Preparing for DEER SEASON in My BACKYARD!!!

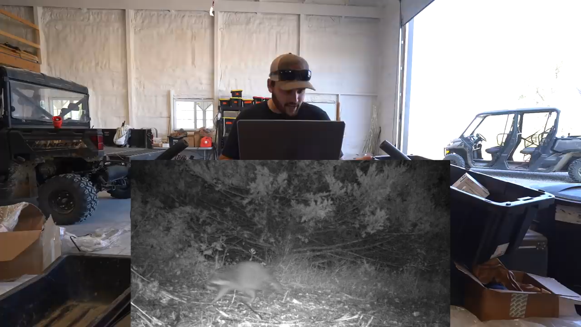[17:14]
Oh, raccoon. Look, look at him. He's hauling ass. That raccoon. Dude, there's so many pictures. Is that another raccoon?
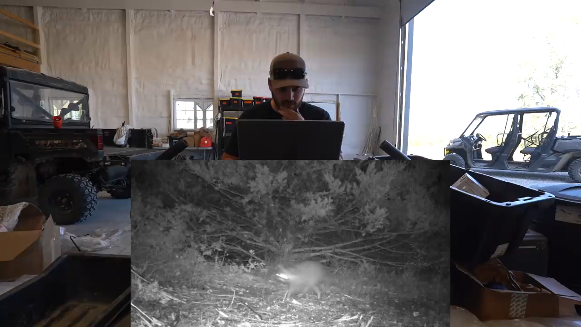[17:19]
Looks like another raccoon. Okay. Daytime. We got another deer. So, we've got some pretty regular. Okay. So, those look like two full-growns. Look at those guys.